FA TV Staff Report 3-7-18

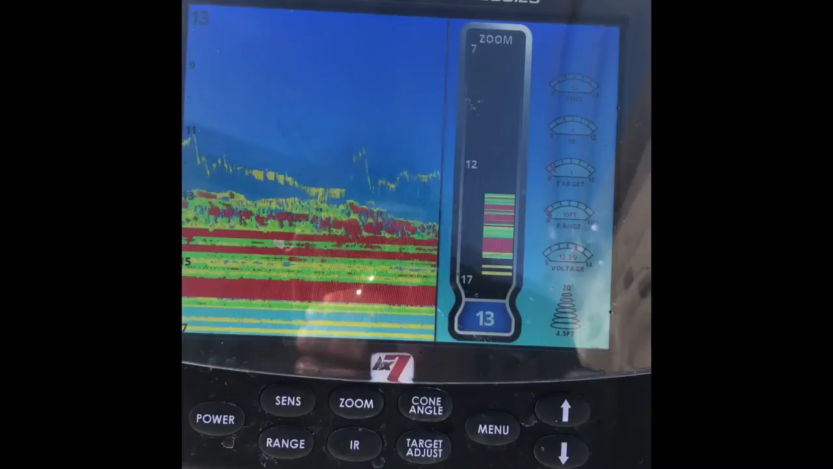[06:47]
to find these fish i found that they're kind of off the basin
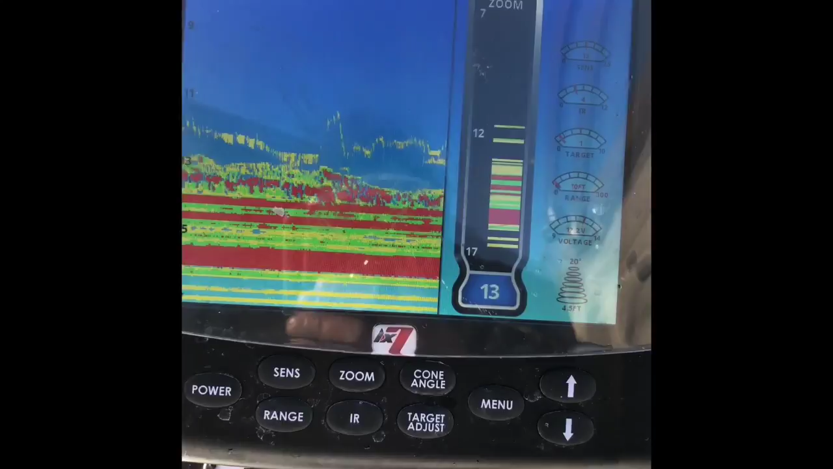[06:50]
of the lake you find a flat part of the lake and then go to